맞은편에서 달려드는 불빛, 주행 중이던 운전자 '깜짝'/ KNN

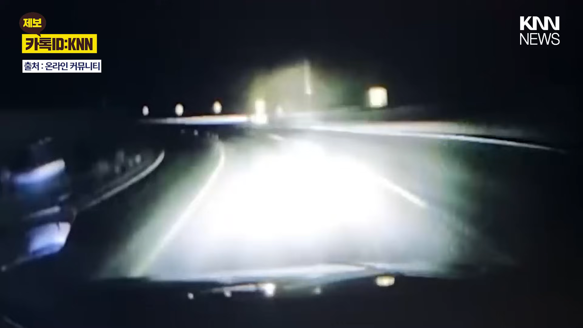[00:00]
조명 하나 없는 늦은 밤 도로입니다. 차량의 헤드라이트만 믿고 주행 중이던 그때. 반대편에서 강한 불빛이 달려드는데요. 대체 무슨 일일까요?